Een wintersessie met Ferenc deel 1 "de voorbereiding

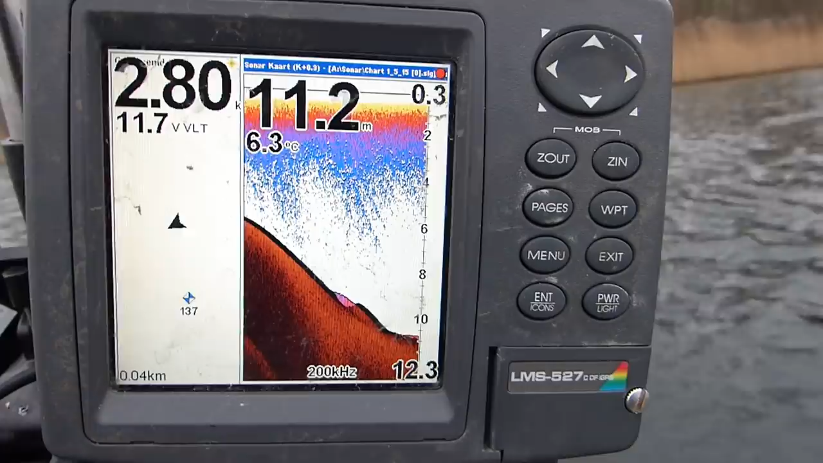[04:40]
On screen: depth 11.2 m, water 6.3°C
Stek 2. Gaat hij mooi de diepte in. Hengel 2 was 10,5 hengellengtes. Die ga ik even opslaan in mijn telefoon.